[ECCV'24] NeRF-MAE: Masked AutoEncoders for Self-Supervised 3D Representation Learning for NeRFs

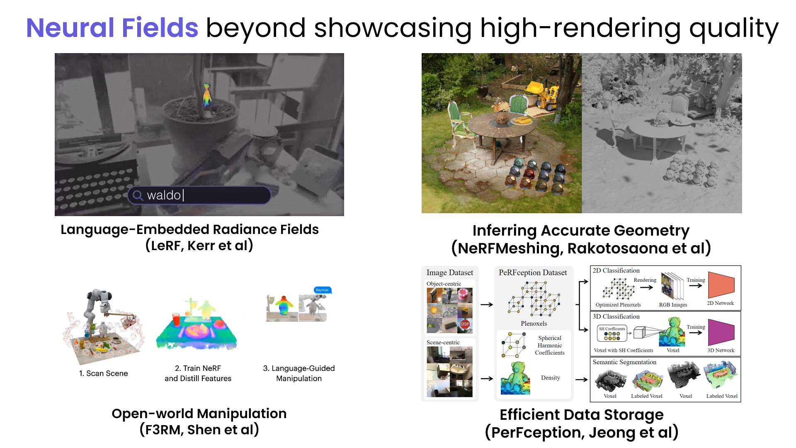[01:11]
Existing 3D MAE architectures for representation learning operate on point clouds with uneven information density,
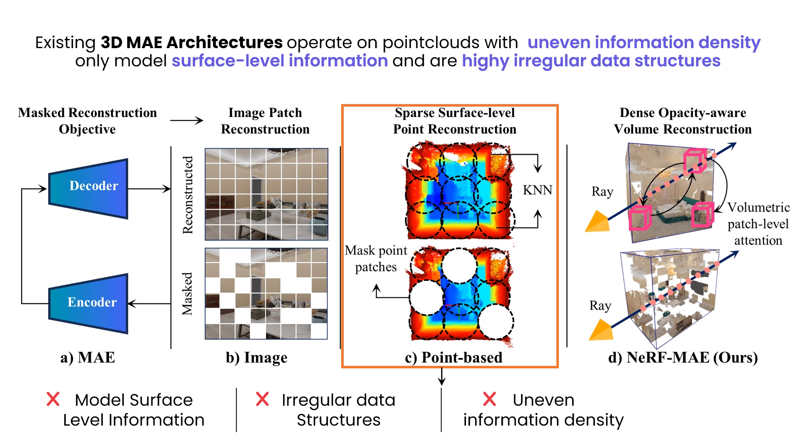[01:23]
only models surface-level information, and are highly irregular data structures. On the other hand, Nerfs' radiance and density grid offers several advantages.
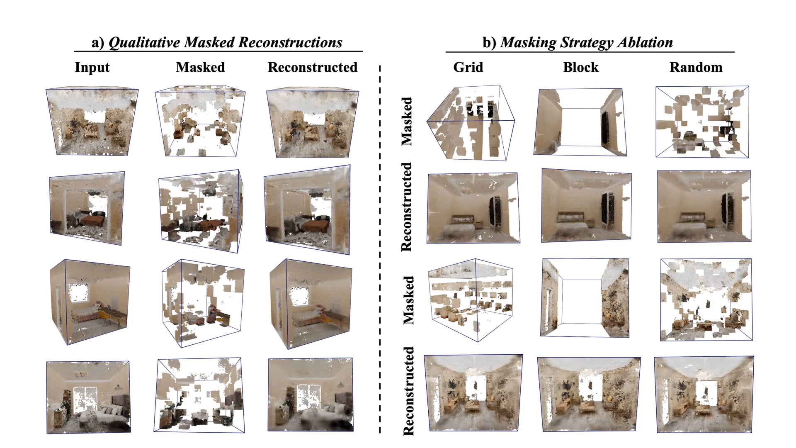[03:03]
Left triplets show some samples from input, masked, and reconstructed volumetric grids. On the right, we visualize the effect of various masking strategies, out of which random works the best. How does our method perform quantitatively?